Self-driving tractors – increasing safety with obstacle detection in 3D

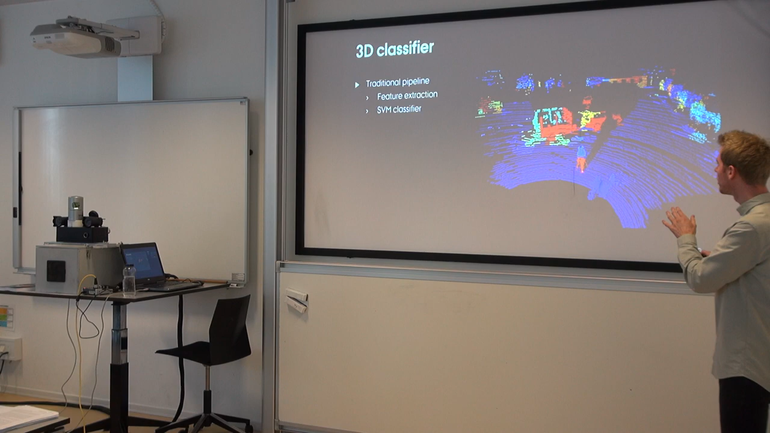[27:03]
describe what is the probability that it belongs to an object. We also subdivide the point cloud into a number of 3D supervoxels or 3D segments.